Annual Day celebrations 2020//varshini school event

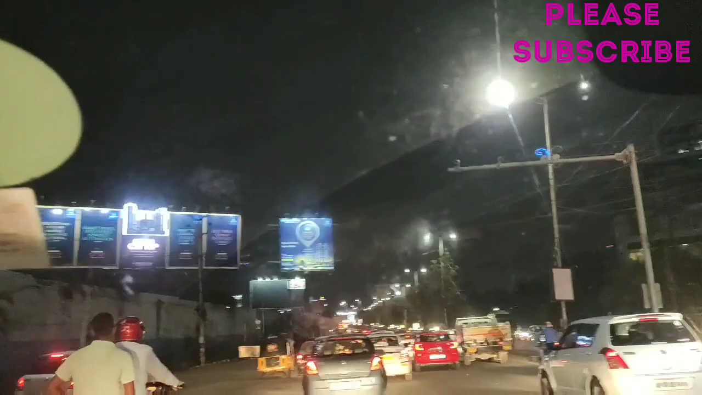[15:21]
ఇక్కడ మీకు నైట్ వ్యూ చూపిస్తున్నాను చూడండి ఫ్రెండ్స్, హైదరాబాద్ హైటెక్ సిటీలో వ్యూ అండి ఇది.
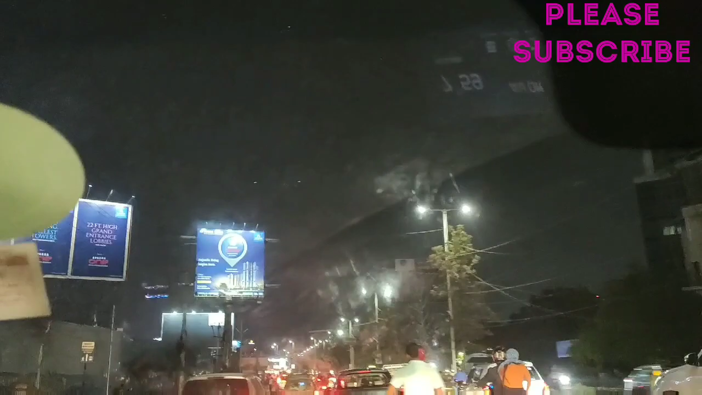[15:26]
టైం వచ్చేసి 8 అవుతుంది, 8:00 ఇలా ఉందన్నమాట.